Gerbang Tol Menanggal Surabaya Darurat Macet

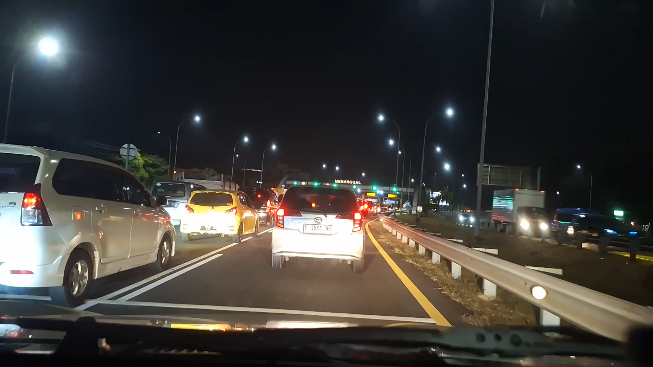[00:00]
Ya lur, ketemu lagi, iki lanjutan video tadi. Wow, layaknya di situ dibuka ya pintunya. Ini karena macet ya, kejadian luar biasa ya, macet akhirnya no. Apa liburan lur, tol Menanggal macet. Es, itu terus dibuka sama Pak Polisi pintu yang paling kiri, Jirolu.
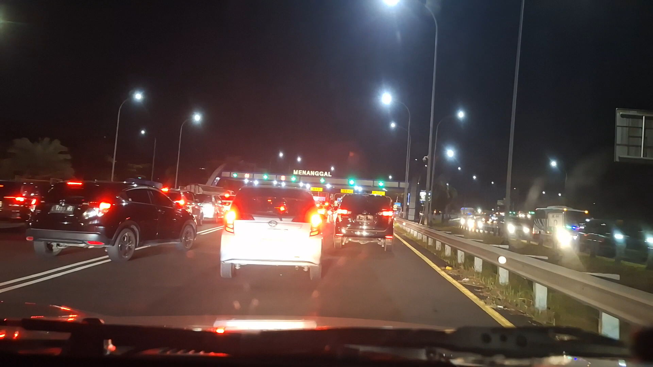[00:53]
Dibuka 6 lajur lor, biasanya nggak sampai 6 lajur ini.